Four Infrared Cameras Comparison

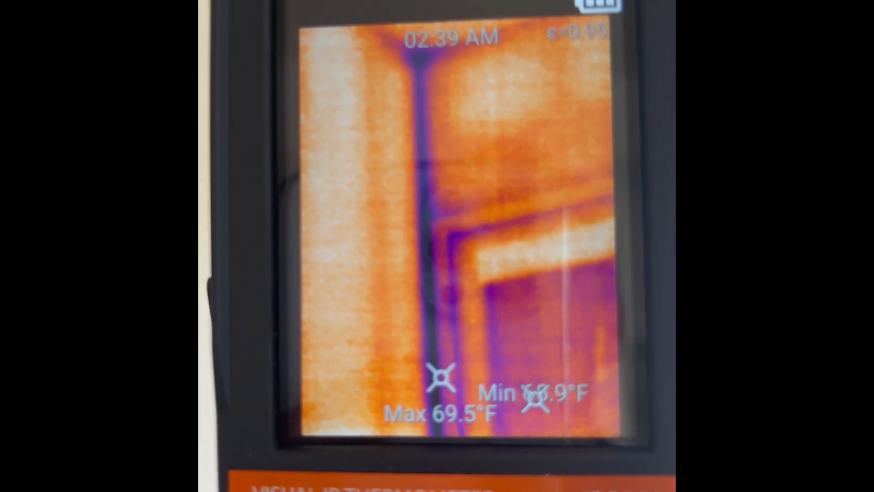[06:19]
On screen: max 69.5°F
Oh, you could see even the studs above the door and the studs on the exterior wall with this infrared camera.
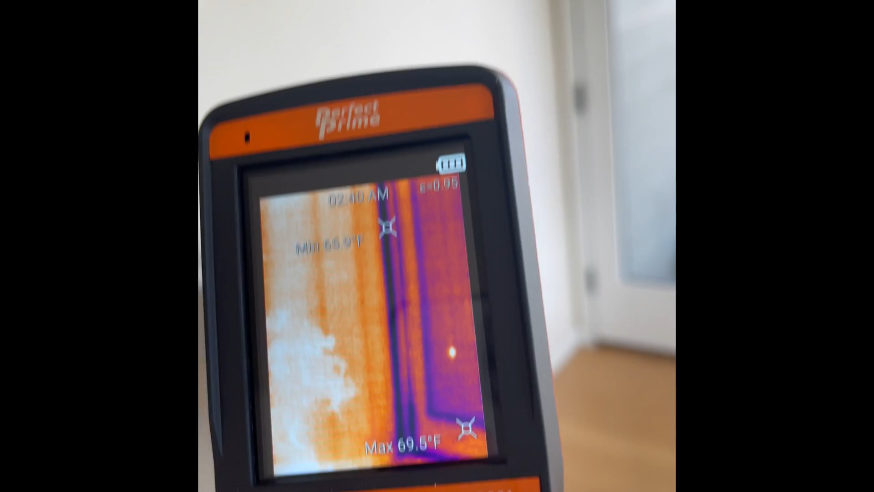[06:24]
And pretty good. And let's see where, yep, that's on fire.
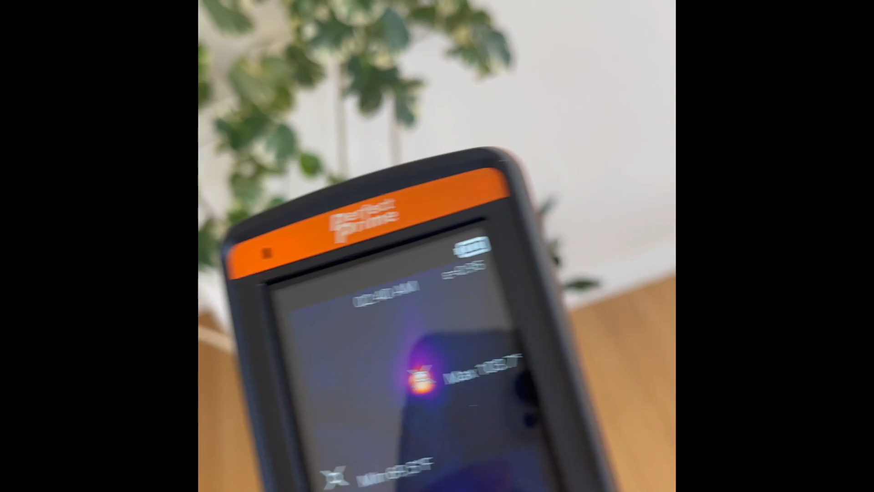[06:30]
So that little thing plugged in through receptacle and the door itself.
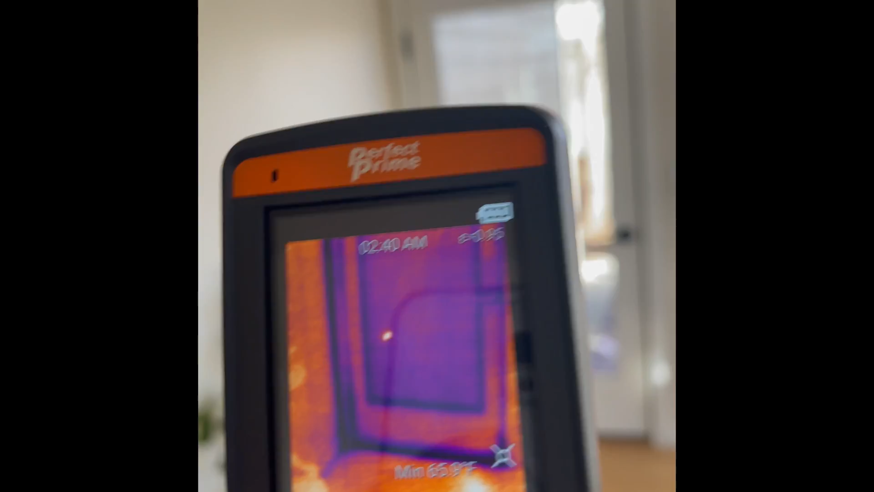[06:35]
And pretty impressed. I like it. So that's probably some right there.
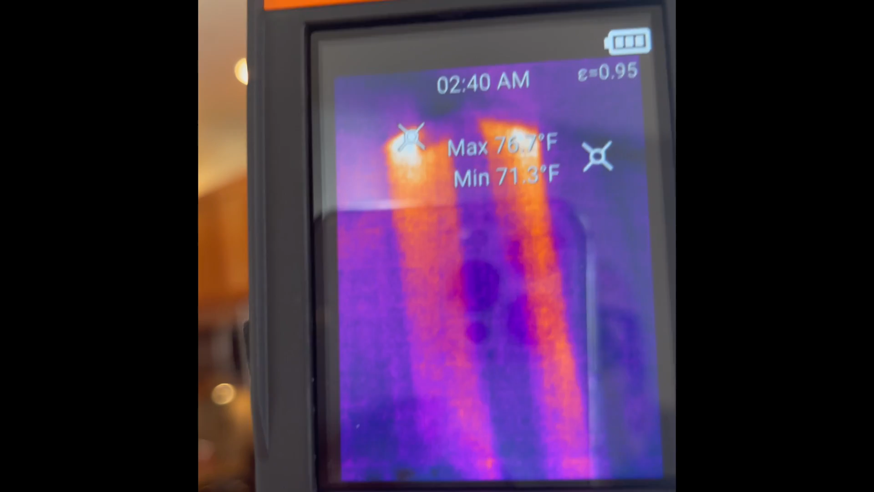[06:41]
On screen: min 71.3°F
That's like a chase for heat. Remember, it's cold outside.
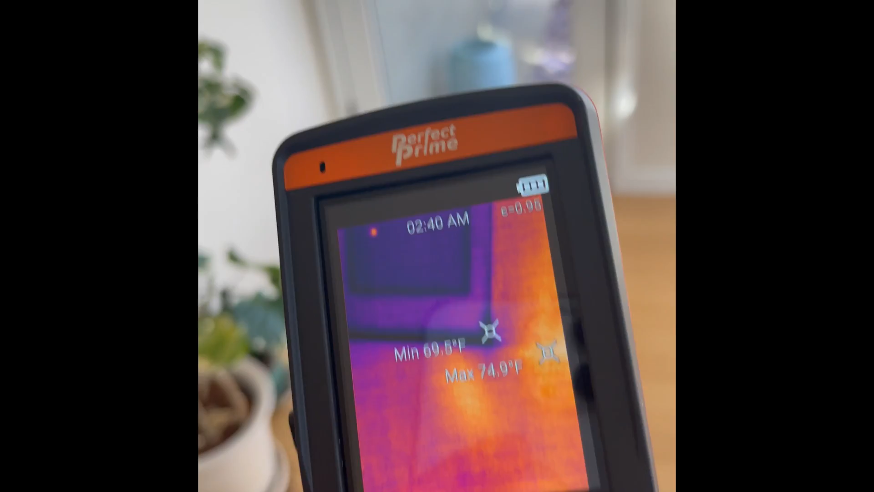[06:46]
And so I kind of like this camera. It's doing well, competing well with the FLIRs. And here's the FLIR 1 and the door. Yeah, you know, it's blurriness, right? It's not very clear like the other ones.
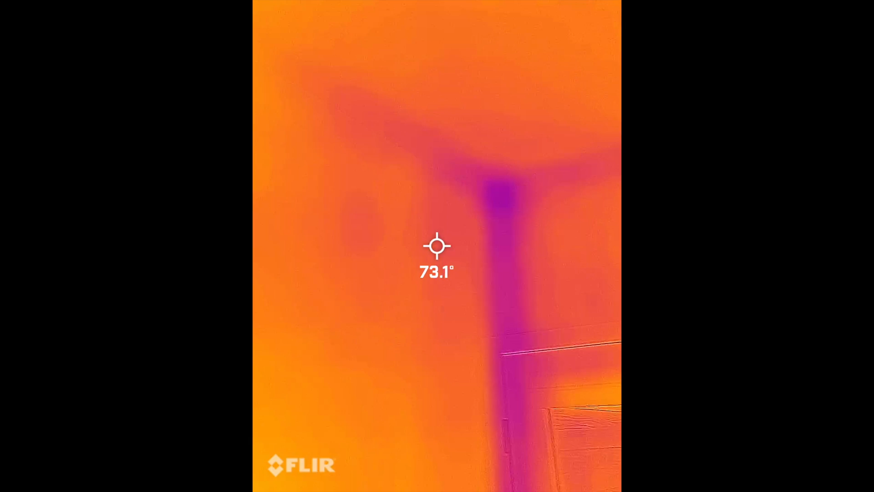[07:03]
But you can see there's some differences in temperature surfaces there by the door. You can see that it's cooler there. And there's, yep, it catches that receptacle there.